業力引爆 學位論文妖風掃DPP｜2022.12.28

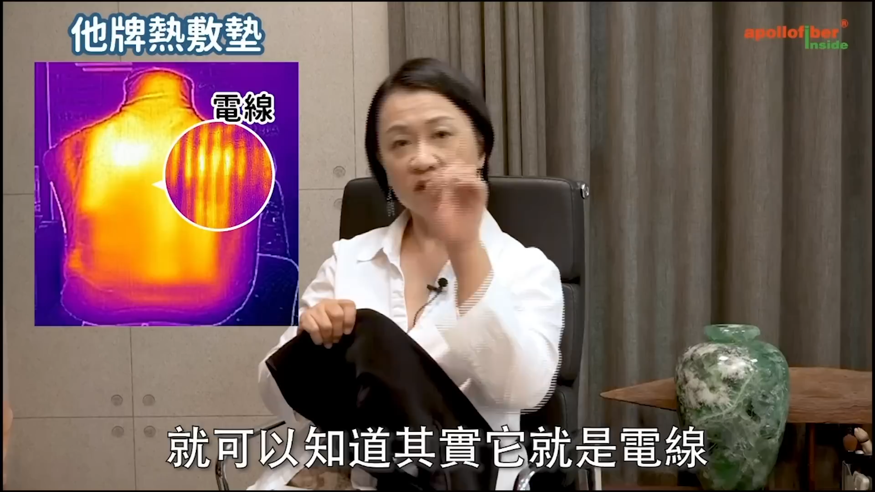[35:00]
就可以知道其实它就是电线，然后中间有一些间隔，所以它热起来的效果很慢，热疗的那种效果也不好，所以我们必须要克服它的问题。